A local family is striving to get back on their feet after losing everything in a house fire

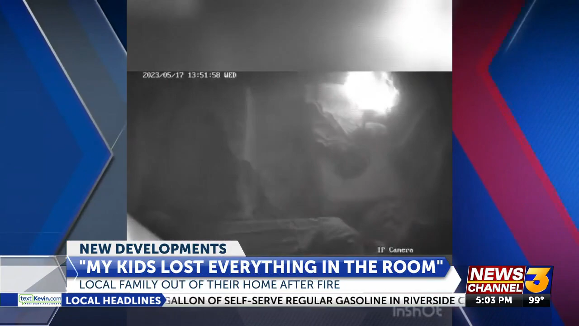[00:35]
You can see it spreading, captured by a security camera.